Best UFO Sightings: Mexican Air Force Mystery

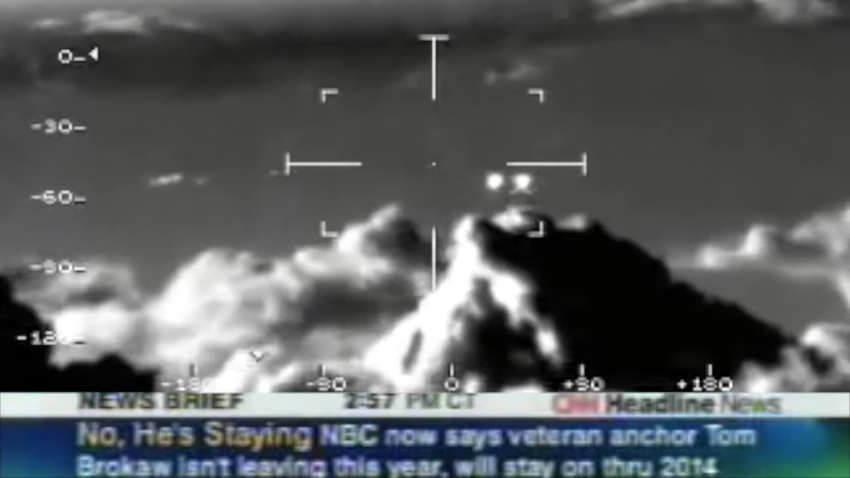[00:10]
The Mexican Defense Secretary says images like these have never been released to the public by the armed forces of any country.
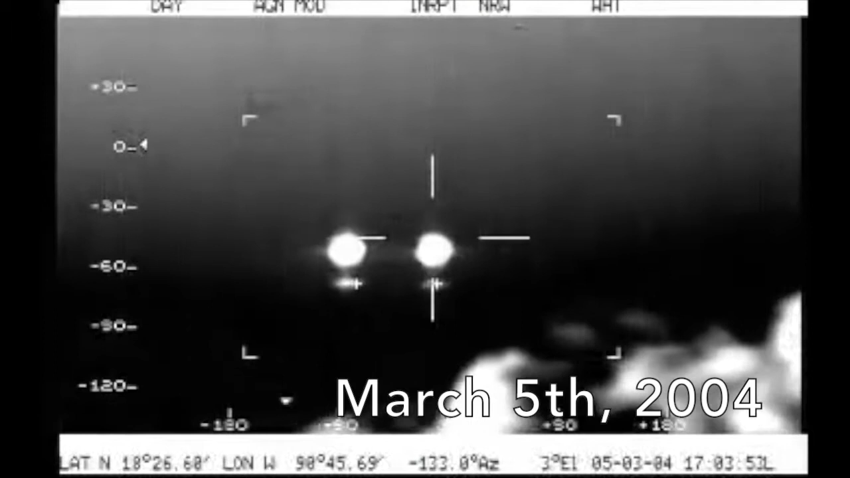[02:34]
incredible and historic pieces of UFO footage that is out there.
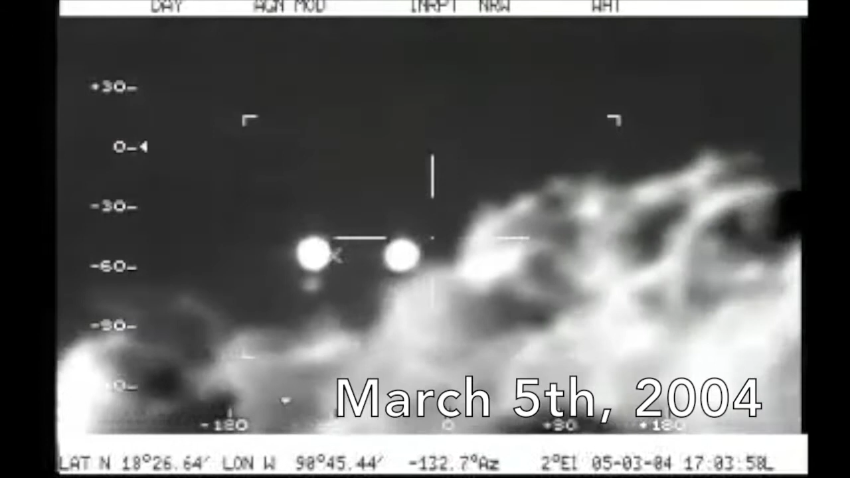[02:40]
The reason that I say this is historic is because, to my knowledge, this is the first time that a world government, in this case it was the Mexican Department of Defense, released classified UFO footage to the public in this way. And this is really significant because, first of all, this is making a statement to other countries around the world. And second of all, I think it's obvious that a global power like the Mexican government would never have risked making a complete fool of themselves on an international stage if there wasn't something genuinely significant and mysterious about this incident.
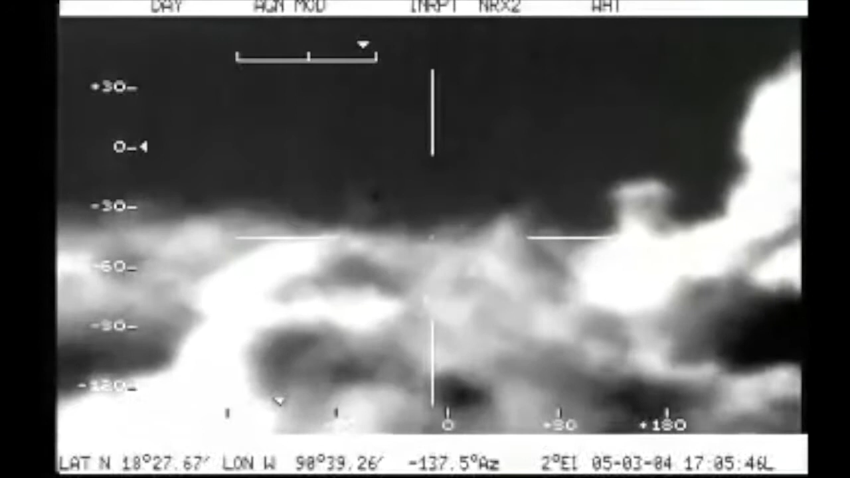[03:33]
This was the Mexican Air Force doing a routine anti-drug trafficking surveillance flight over this region when it encountered around 11 of these objects flying in formation that were detected by
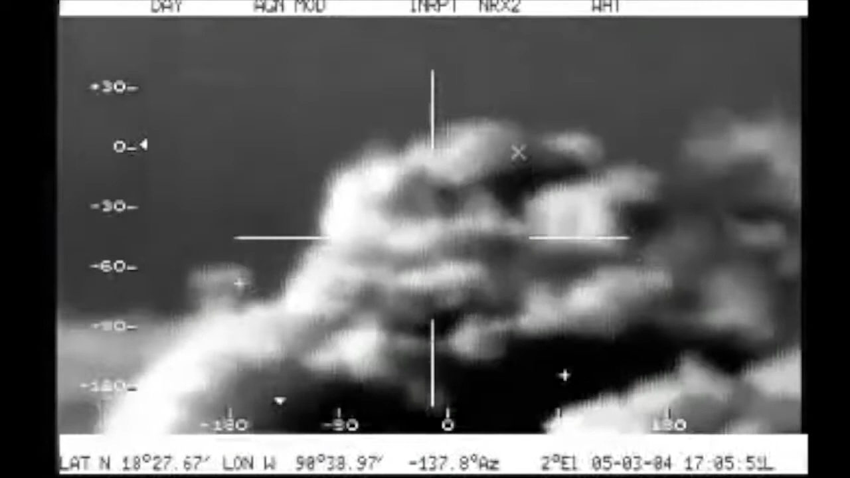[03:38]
advanced radar and infrared systems. This video that you're seeing here is infrared, which means that none of these objects were visible to the naked eye. Even though these objects seem to be glowing brilliantly in the video, these were completely invisible.
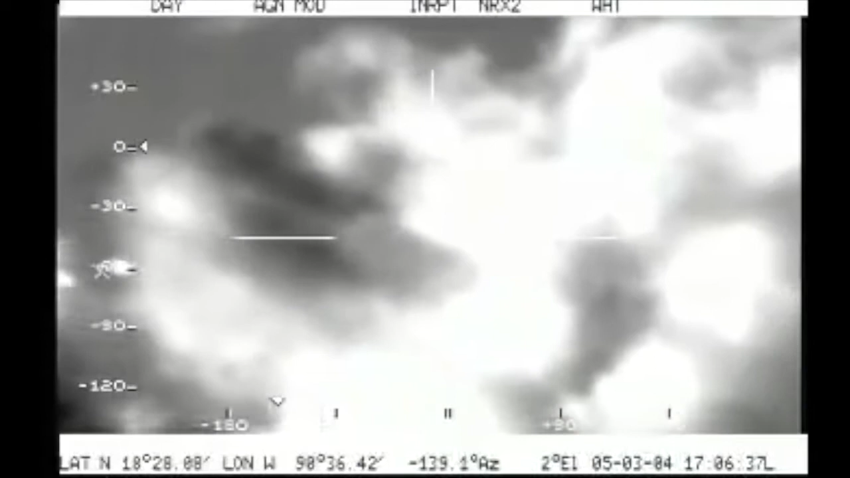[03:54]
And that is really interesting. Because if these are not visible to the naked eye, then what the hell are these objects?
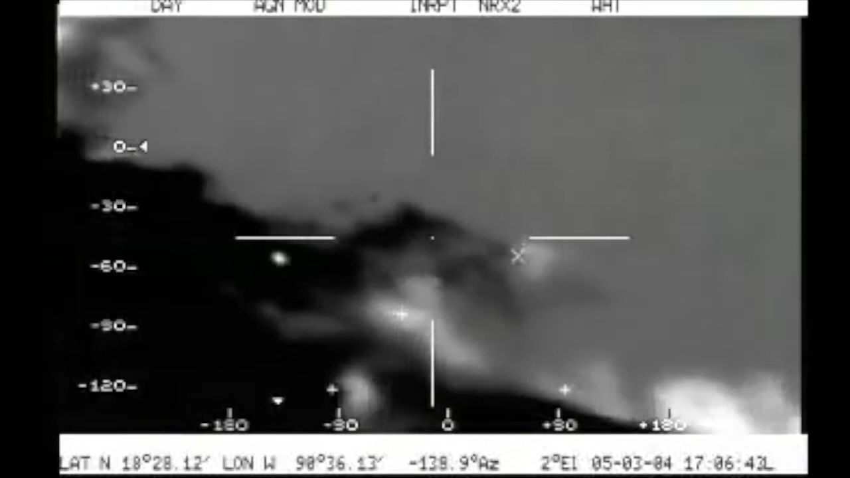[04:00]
Skeptics claim that these were flares or lights from oil rigs below,
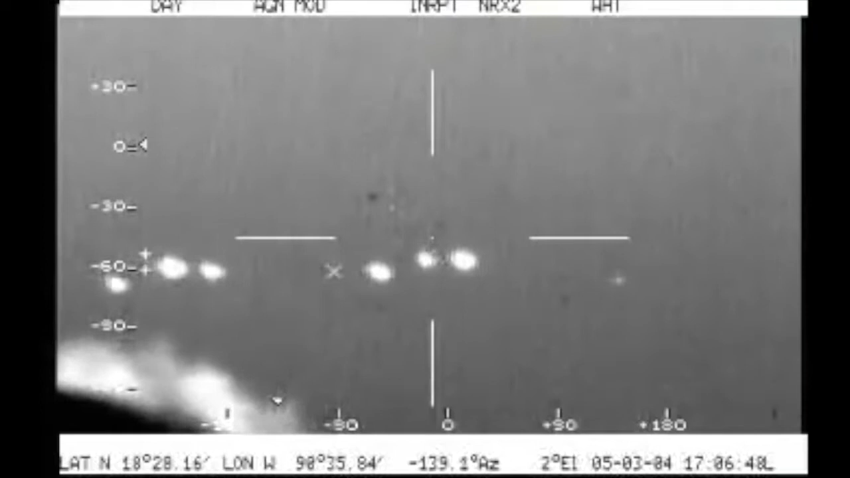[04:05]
but the whole point of flares is to be highly visible.
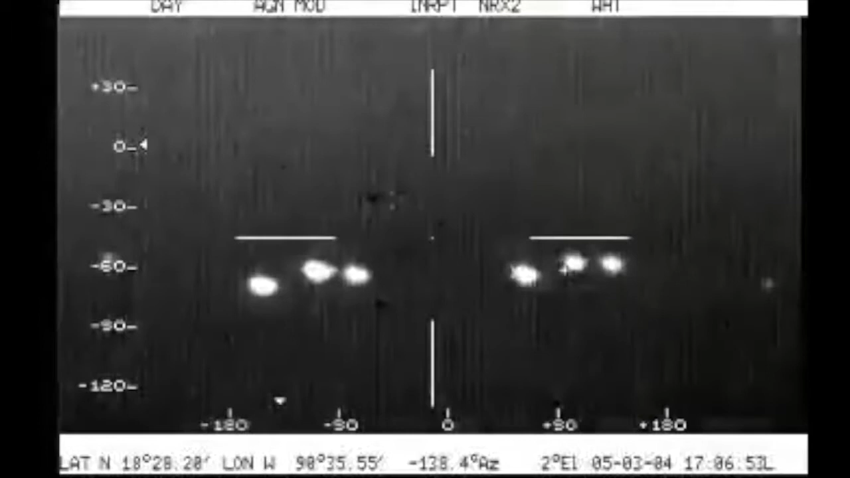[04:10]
Because these are invisible to the naked eye, that also rules out other mundane explanations like balloons or any kind of weather phenomena. And I mean, come on,
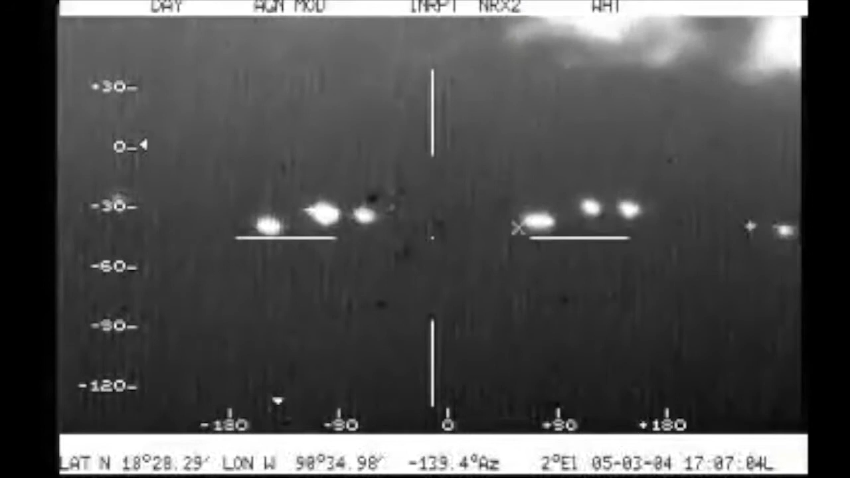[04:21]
does this look like flares or weather phenomena or balloons to you? This is a moving formation of objects. Notice how they maintain their formation as the camera is moving.
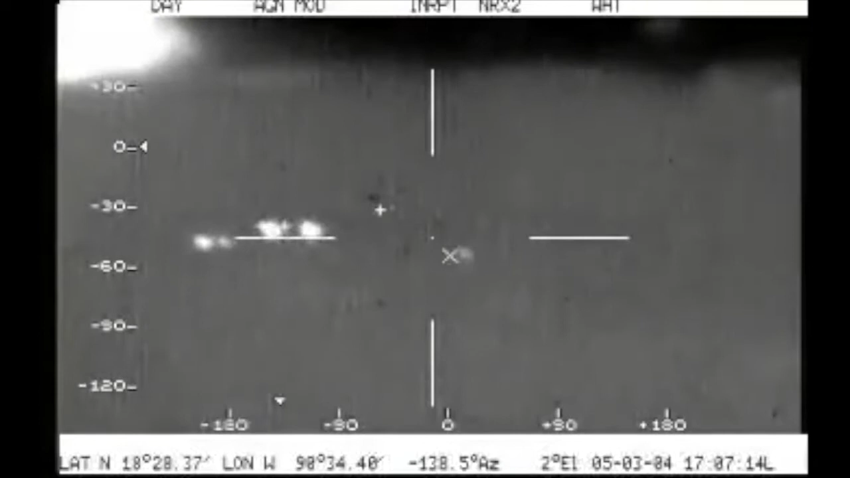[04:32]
And again, if these were simply flares or some kind of mundane explanation, the Air Force would have figured that out. Nothing strange here.
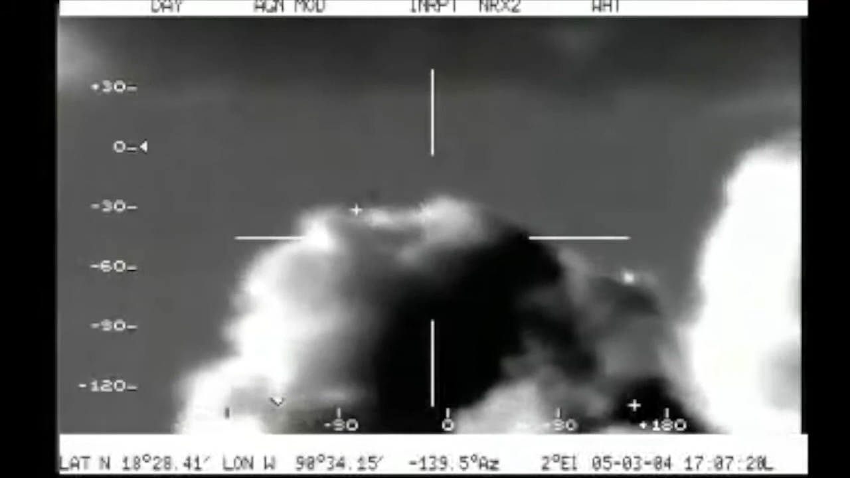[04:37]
And this footage never would have been released to journalists and the scientific community in this way. Although my Spanish is a work in progress, I tried as best I could to translate some of what was being said here. And throughout the video, you can hear the pilots very clearly astounded,
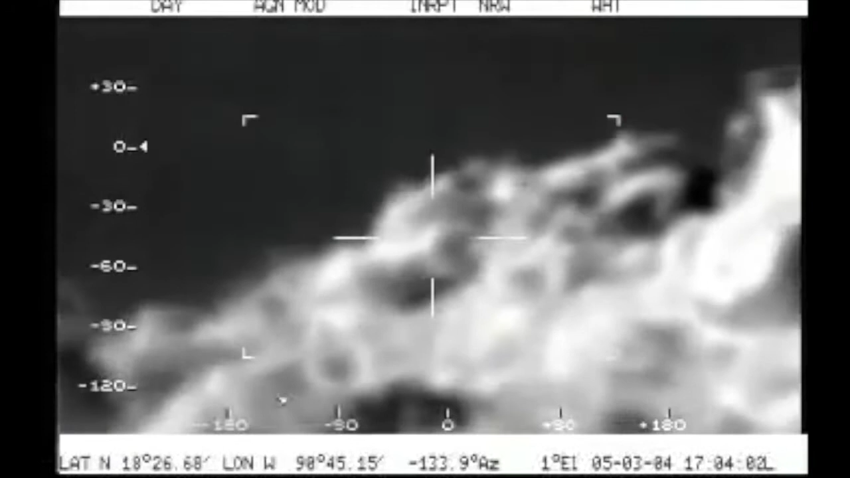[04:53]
astonished, at what they are encountering here. Permítame, déjalee busco. Y otros. Comandante, ¿qué es eso? ¿Qué distancia más o menos lo tenías, Tellez? ¿Eh? Oye, están, a ver, abusados, es como... Ahí van más.
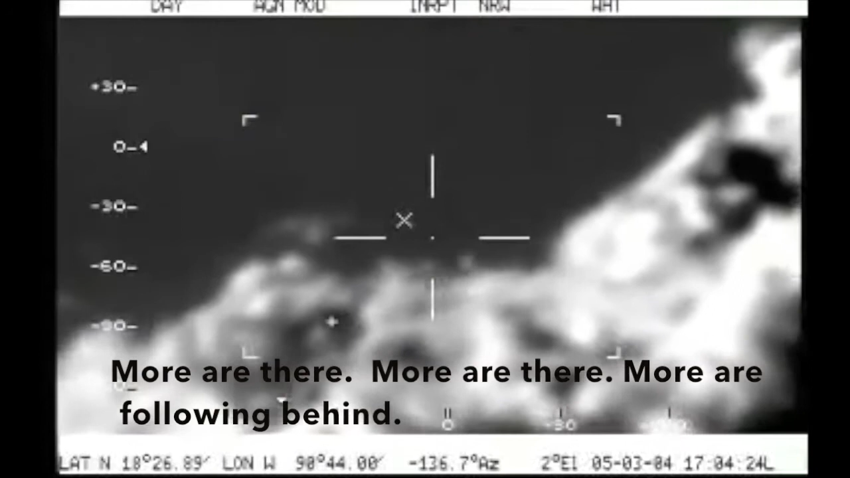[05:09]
Van más, siguen más atrás. Son 10, 11 objetos. ¿Fueron muchos objetos?
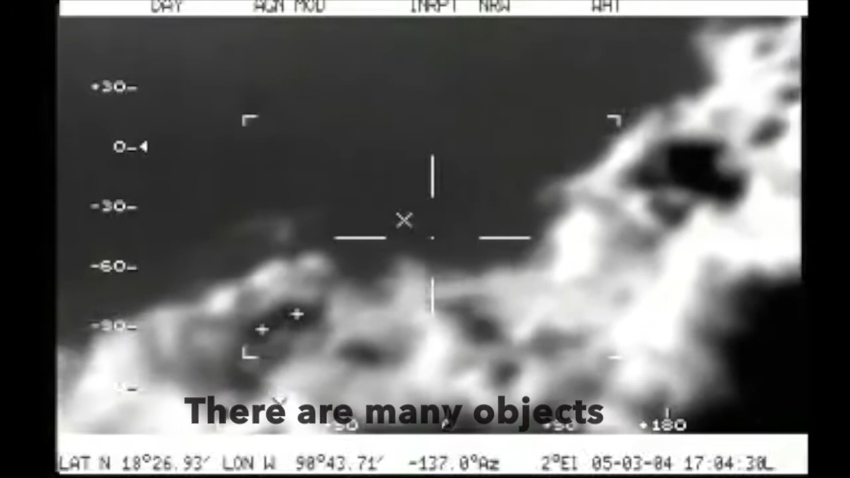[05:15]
Afirmativo. Ahí van. Va, uno. Uno.
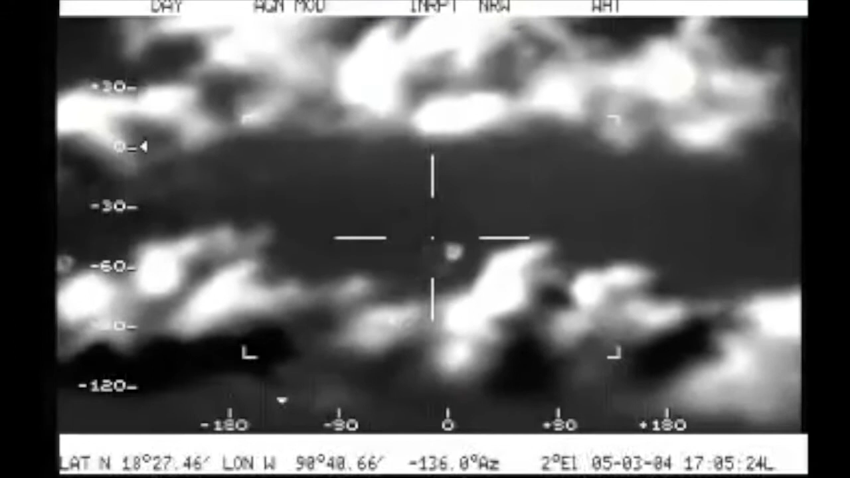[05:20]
Y ahí van los atrás. Siguientes. ¿Qué es eso, Dios mío?